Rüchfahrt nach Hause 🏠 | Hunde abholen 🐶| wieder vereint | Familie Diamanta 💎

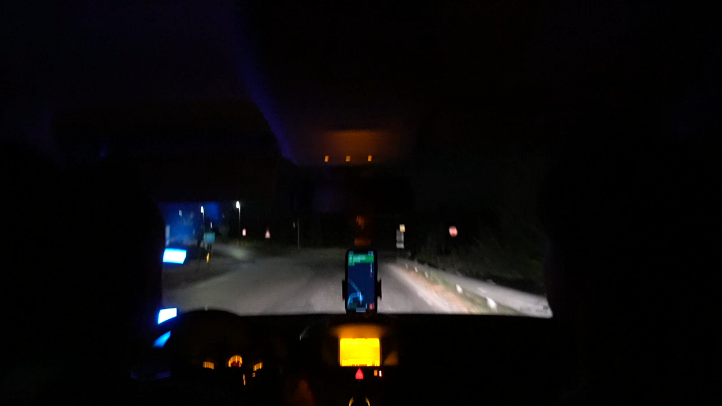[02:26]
Also mal gucken mit so Pipi-Pausen.
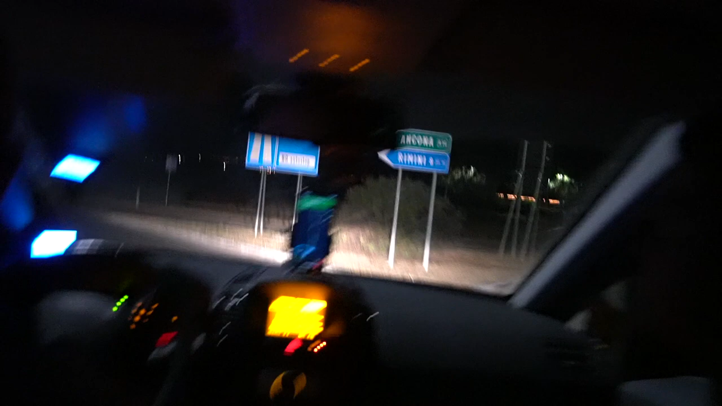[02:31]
Wie man sehen kann, jetzt geht's auf die Autobahn. Also ciao, Bellaria. Bella ciao.